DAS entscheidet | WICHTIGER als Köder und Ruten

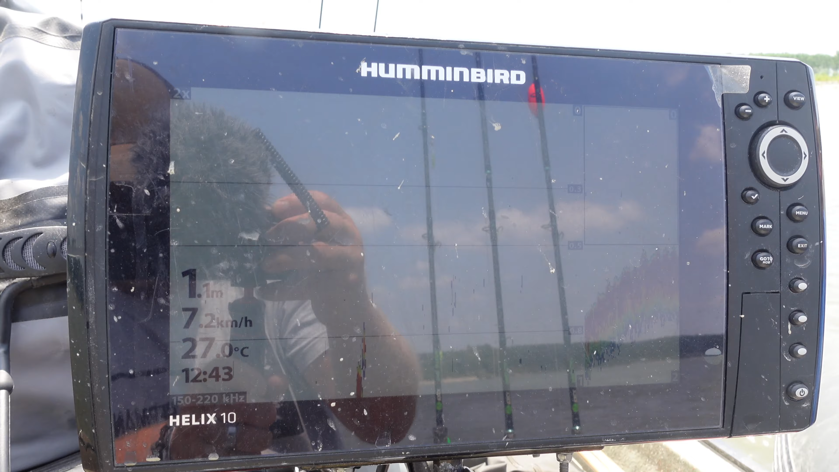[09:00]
On screen: depth 1.1 m, water 27.0°C, speed 7.2 km/h
mich dann für diese bereiche entschieden weil die voll waren mit eschen und dann wie gesagt konnte manfred